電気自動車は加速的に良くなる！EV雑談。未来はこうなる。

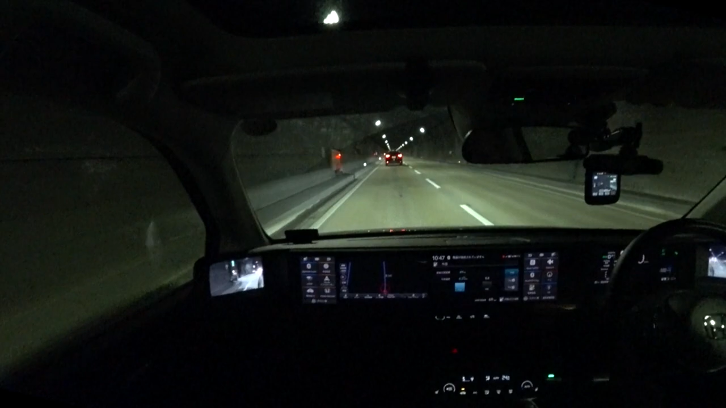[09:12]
ねこちらで私もこれ本題ACC前の車にね追尾すると今セットします